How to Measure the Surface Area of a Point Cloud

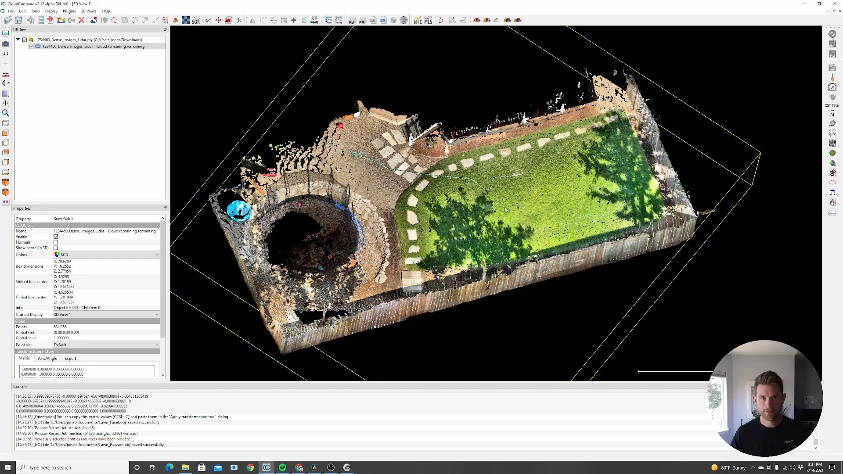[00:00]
Hi, I'm Jonathan Stevens from EveryPoint. Today,
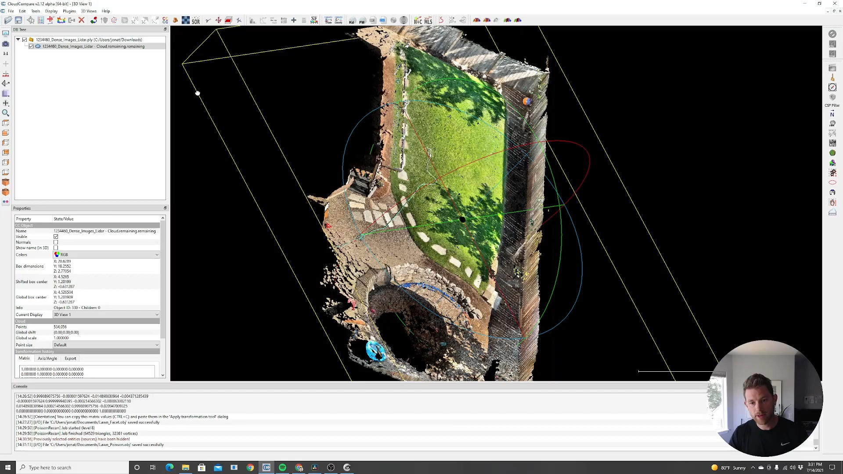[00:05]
I'm going to walk you through how to calculate the surface area of this lawn from a point cloud. I'm going to use two tools.
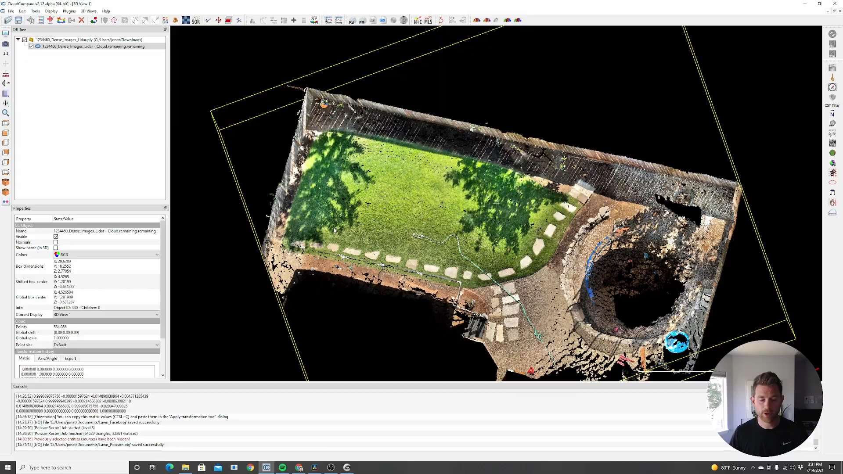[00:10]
I'm going to use Cloud Compare, which is this software in right now, and I'm going to use MeshLab. MeshLab is a free open source software you can get on PC or Mac as well. And so we're going to start in Cloud Compare with your point cloud.
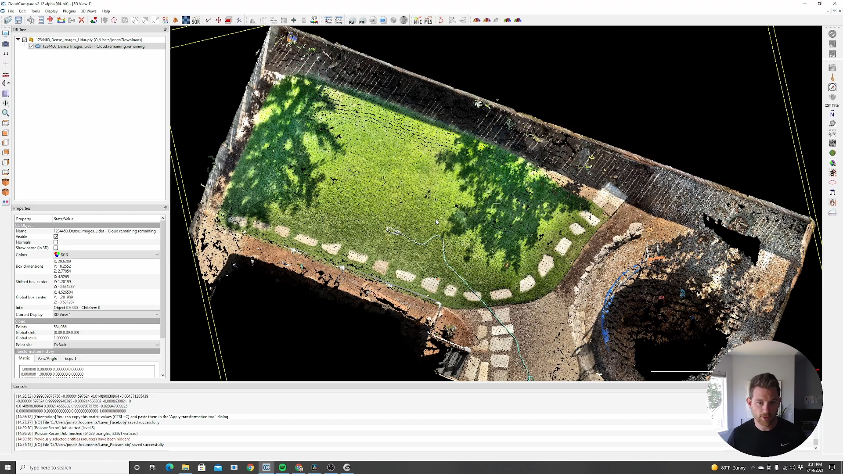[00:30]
I scan this using the EveryPoint app, and as long as you have a good point cloud, you can do this yourself. So we want to know what's the surface area of this lawn area. So the first thing I need to do is make sure I clip out the lawn. And to do that, make sure that your point cloud is selected, and then click this scissor tool at the top, and just start clicking along the edge of your grass. And I want to get the measurement surface area of the sod because I want to replace it, but it doesn't have to be exact. So I can be fairly general in my clicks.
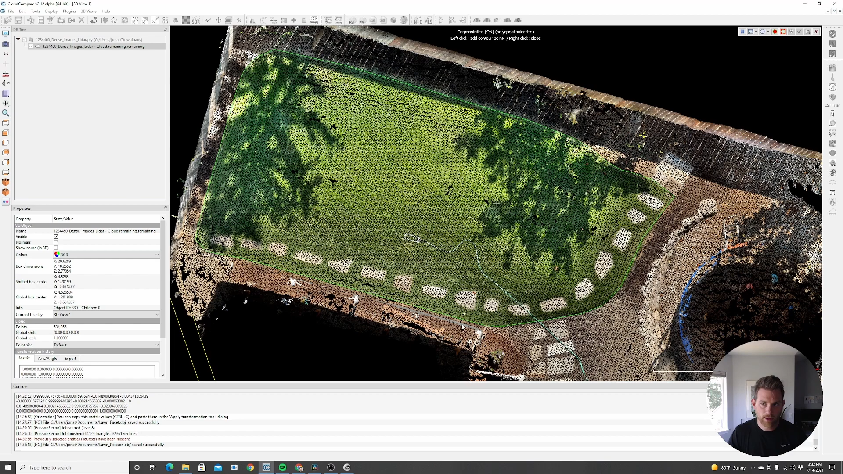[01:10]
If you spent more time, you could probably get a better shape, but we just want to be quick here and get a good idea. What is this area? So there we go. I have everything turned into a polygon, and then I'm just going to click this segment in button, and everything that was not inside that polygon will disappear.
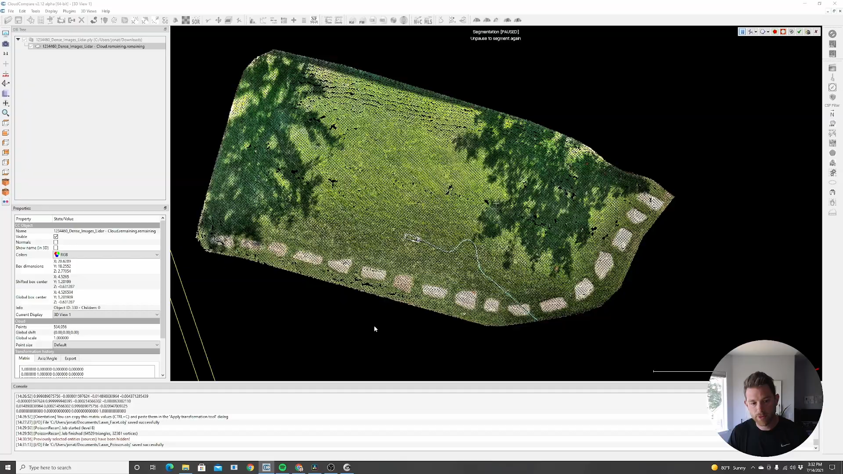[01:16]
And then I'll hit this delete or the trash can button. So now I'm just here with the lawn. And this is perfect. This is what we want. And there's going to be two ways we can get the surface area. The first way is only good if you have a very flat area. This is not flat.
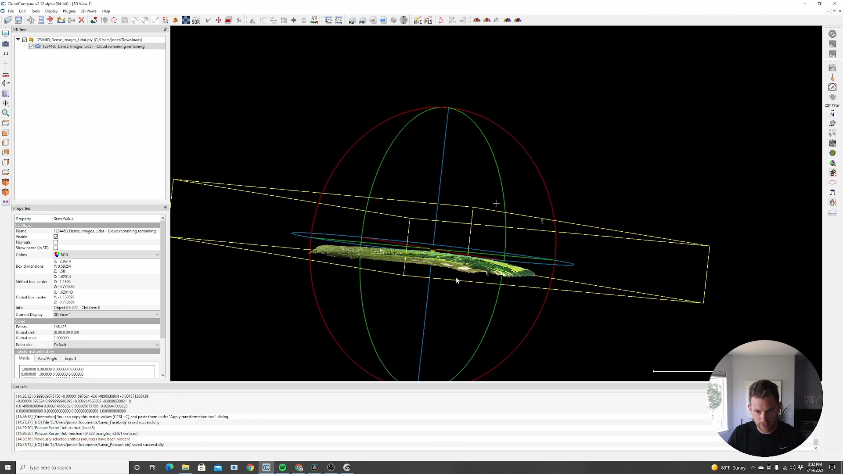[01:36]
As you can see on the side, it's kind of like a got a sloped edge here. Oh, and I see some points there. So let's delete those.
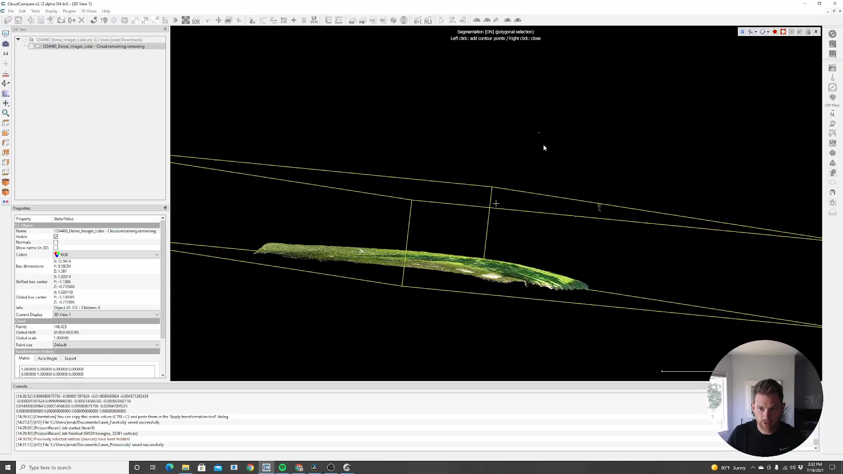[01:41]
But it's a sloped edge, not what we want.
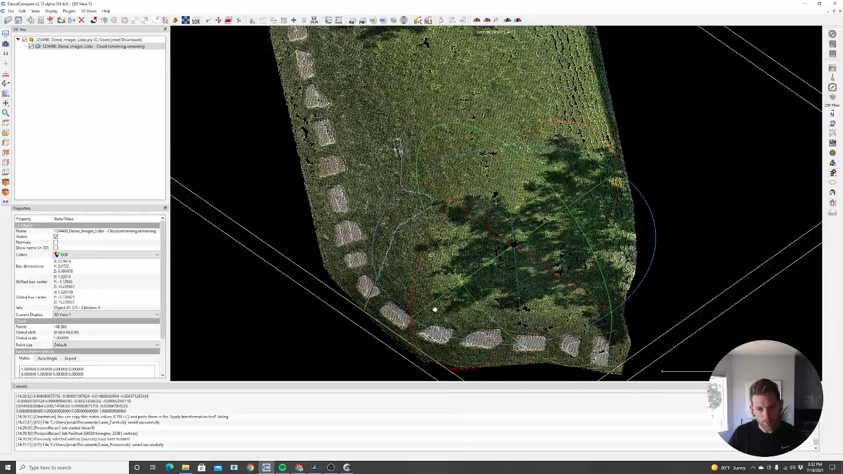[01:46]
But the quick way, let's say you're doing a building facade or a really flat lawn, this will work.
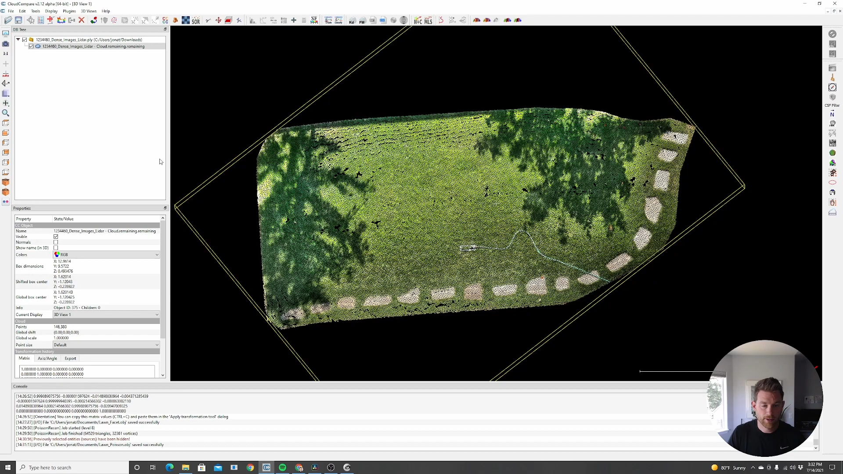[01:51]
You're just going to go to tools, fit, and 2d polygon faucet. There you go. And it creates this 2d polygon. It's not perfect. As you can see here, when you have a concave section as well, it will kind of fill that in. But it's quick and easy way. It's going to get us this general shape. And then we're just going to go down in this database tree, the 2d polygon. And we're going to export this. And so you can just click the disk button or hit Ctrl S.
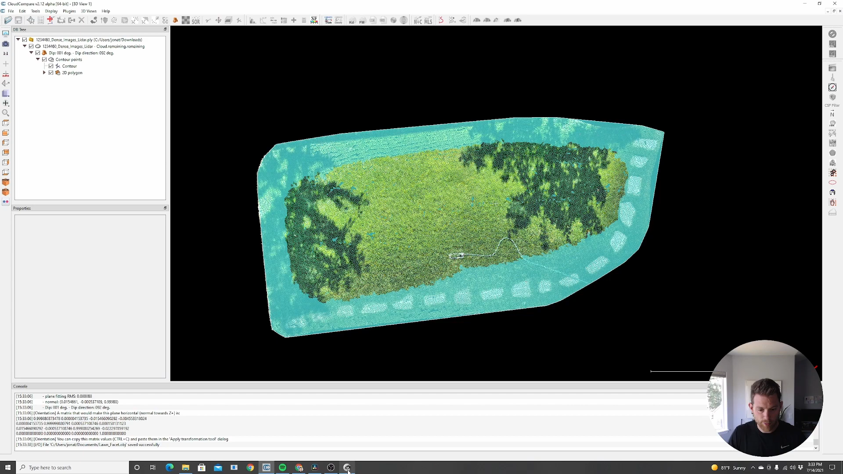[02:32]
And we're going to save this and already saved a copy of it. But let's just overwrite it called lawn faucet. And yes. And so now I have a copy of it. And I can go to mesh lab and hit file and import mesh and find that same file again, have it in my documents.
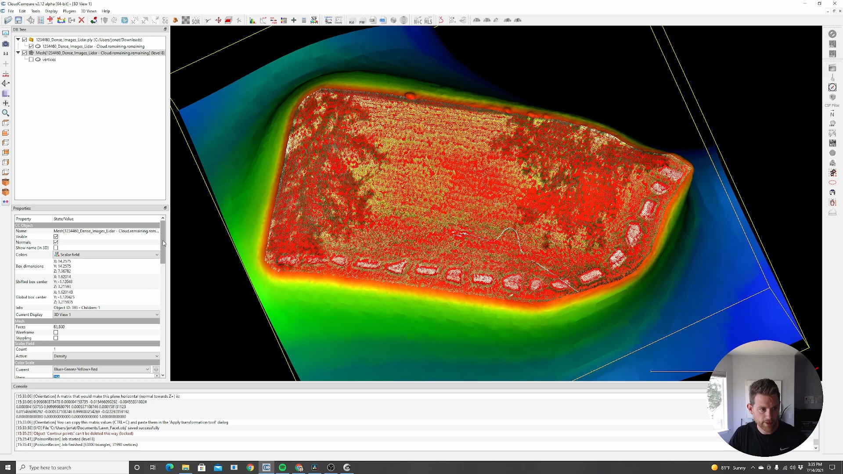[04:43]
So to do that, we go to the left in the properties of this mesh. And in the scalar fields display parameters, we can grab this dot on the far left and drag it to the right
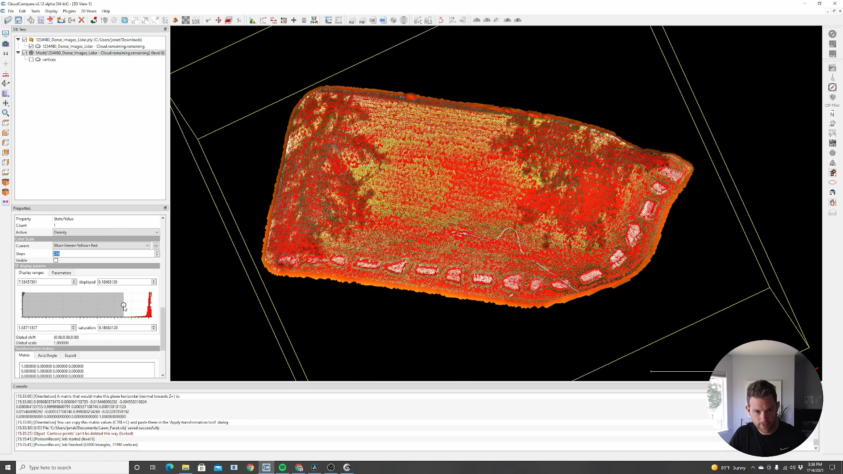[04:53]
until everything is gone except for the grassy area. And that's what we want to measure. So I have everything all selected here. And now I want to actually take this and export it as a new mesh because I just hid things artificially. I didn't actually create a mesh.
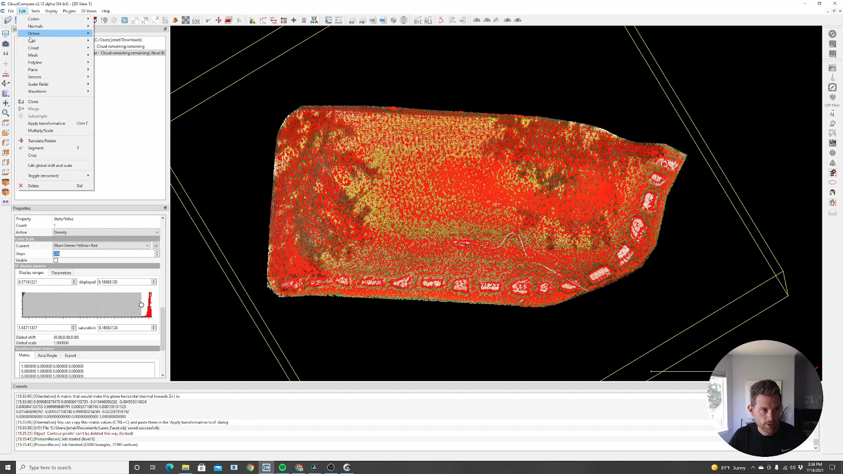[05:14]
I'm going to go to edit, scalar fields, filter by value, and just hit export.
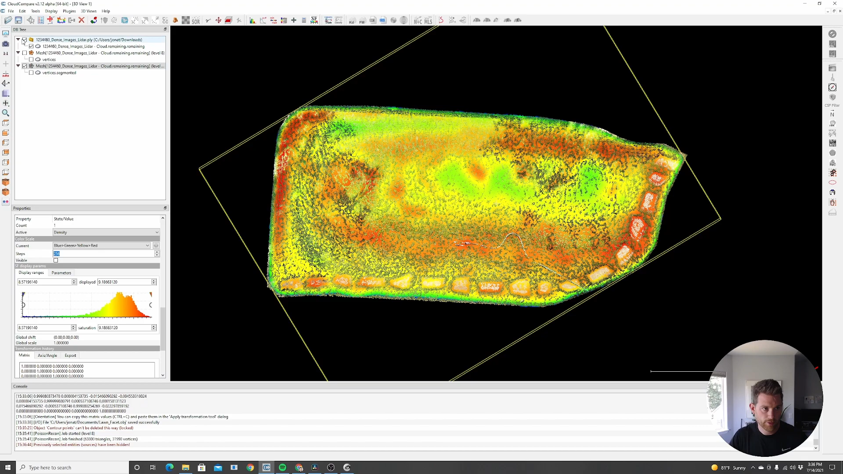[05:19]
So now I got myself a new mesh that we can measure on. And so from here, I'm going to save this.
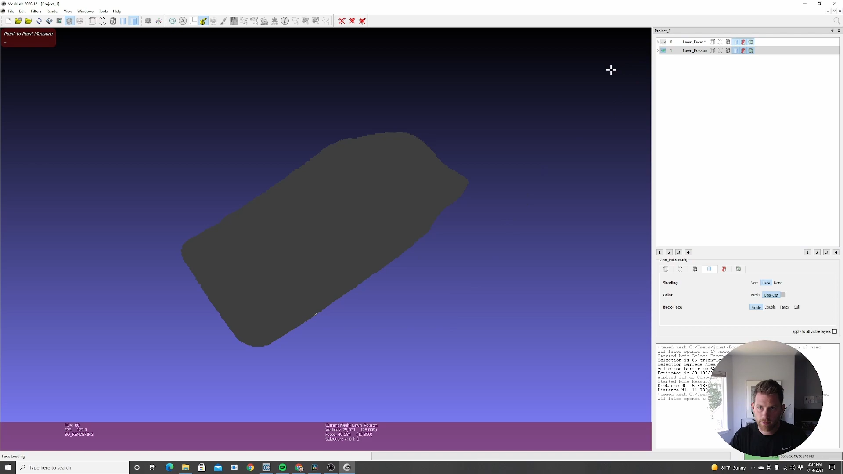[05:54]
So now if we look at this, we can see it's curved. It looks much more detailed, but you can see the lawn stone bumps in there. And we're going to take a measurement on this.
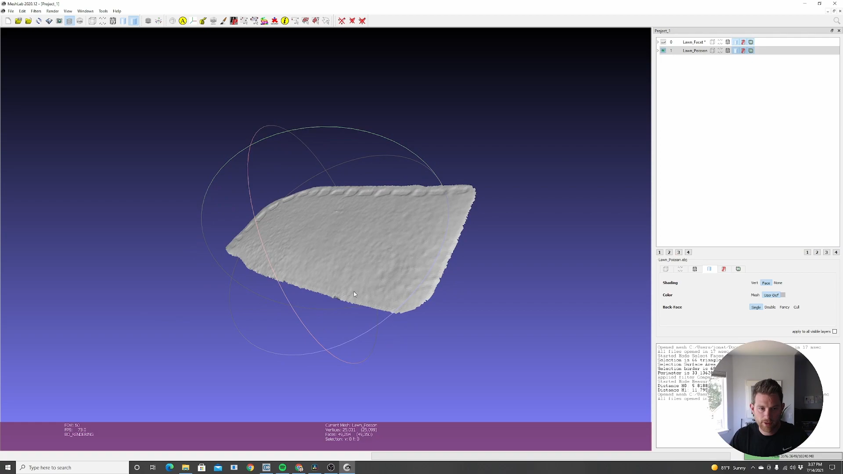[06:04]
So again, we just want to make sure we have everything selected using this polygon select tool, and select everything.
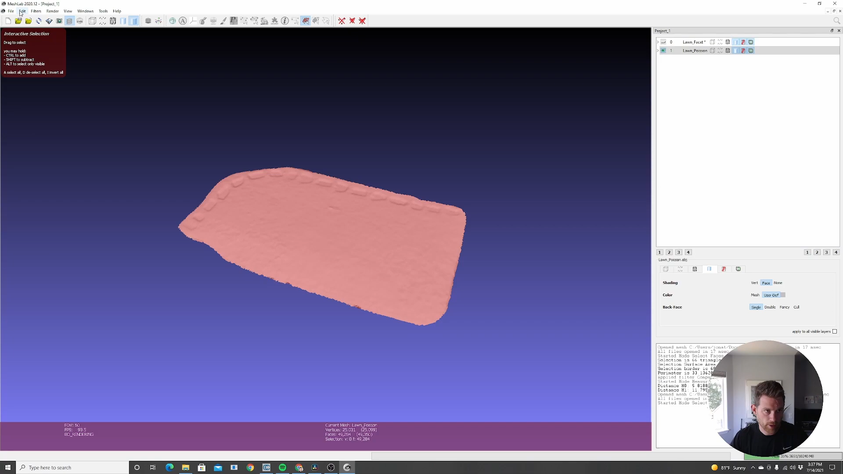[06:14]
And then go to again, we're going to go to filters, quality measuring computation, compute area slash perimeter of selection.